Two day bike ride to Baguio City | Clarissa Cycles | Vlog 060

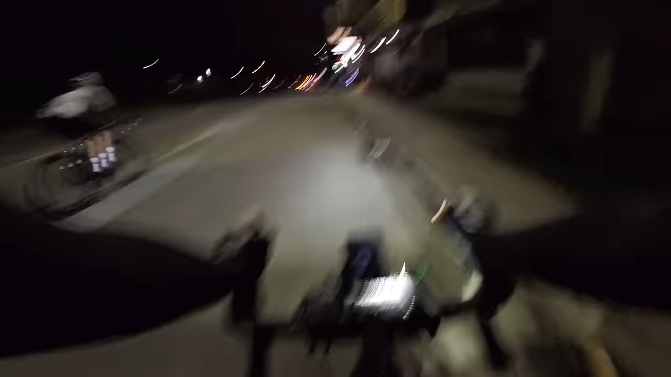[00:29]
So, nag-start kami dito sa Congressional Ave.
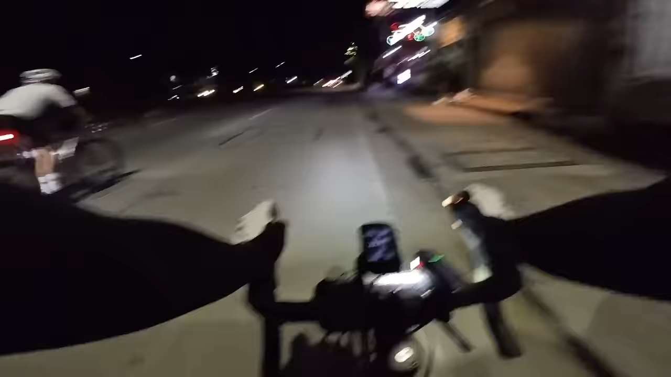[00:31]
Ang daan namin, East Service Road.
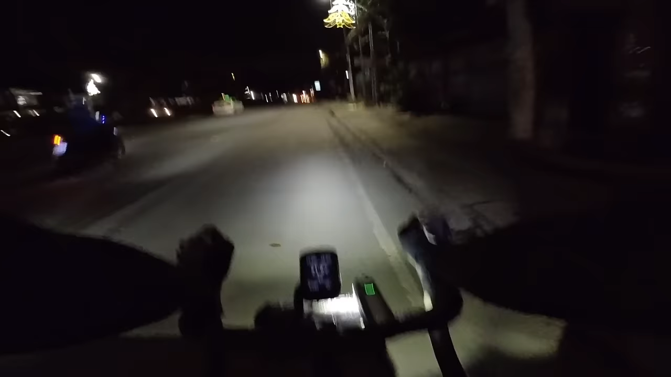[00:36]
So, lima lang kami today. Pero, this will still be fun.
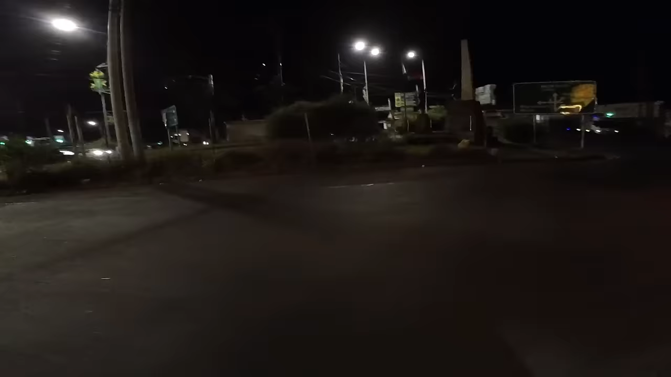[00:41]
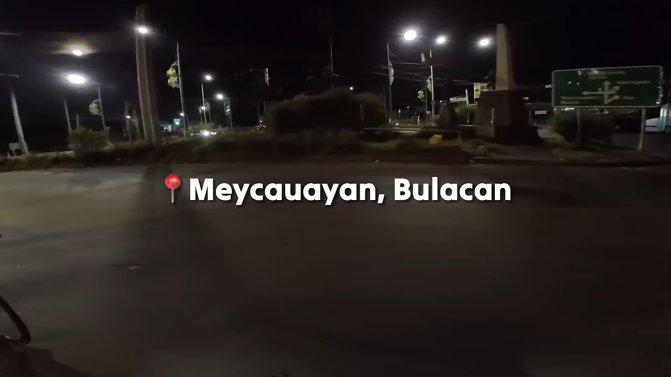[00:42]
May kawayan na kami. Magpa-5 na ng umaga. Pacing namin, 25-26 lang.
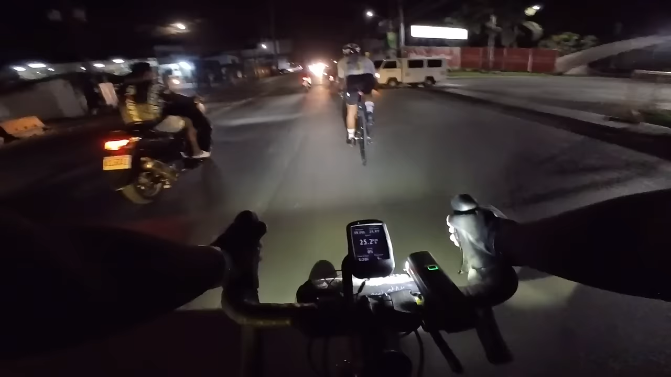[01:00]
Malapit na kami sa Giginto. And in fairness, ang ganda na ng daan dito. Sa kabila na lang yung nakakatakot.
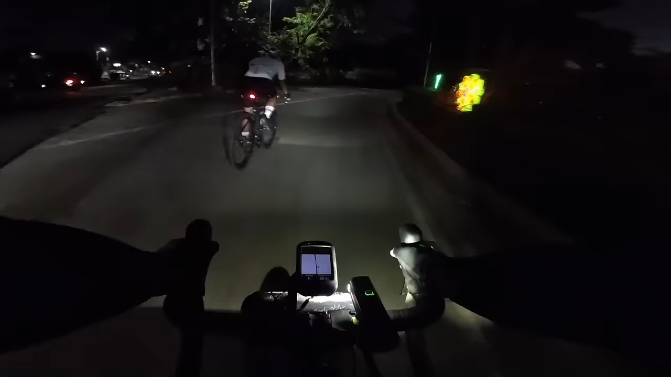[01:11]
Hey, Giginto na tayo. Lusong tayo dito tapos sunod nito yung arko ng Malolos.
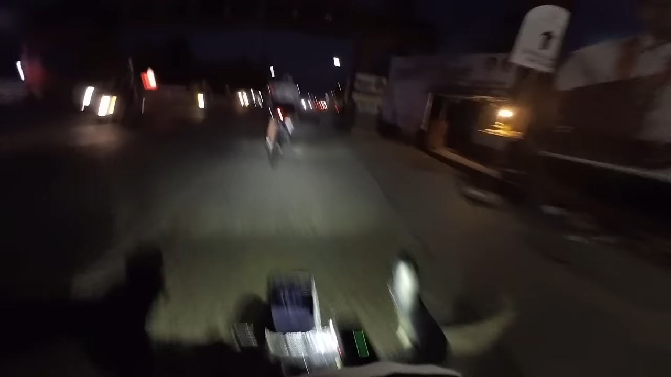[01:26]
Malolos.
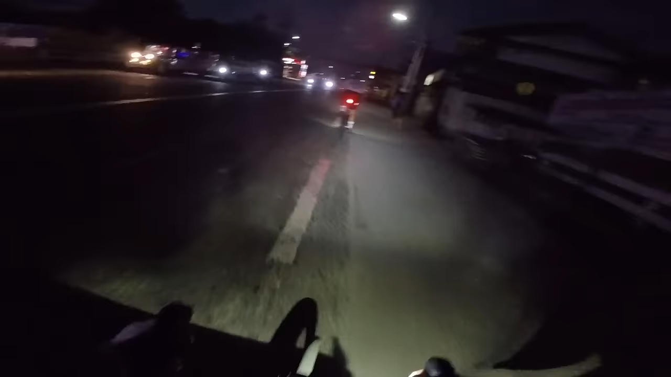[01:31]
May lubak. Diretso na kami sa Arco ng Pampanga.
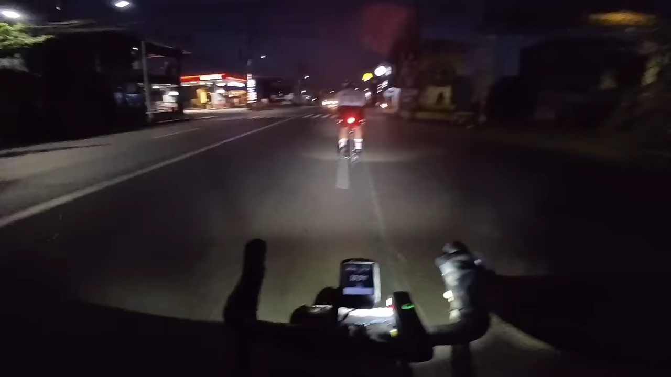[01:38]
Malolos na tayo. Oras ngayon, 5:50. Pero wala pang araw. So, diretso na kami ng Arco ng Pampanga habang di pa mainit. Susulitin namin yung dilim.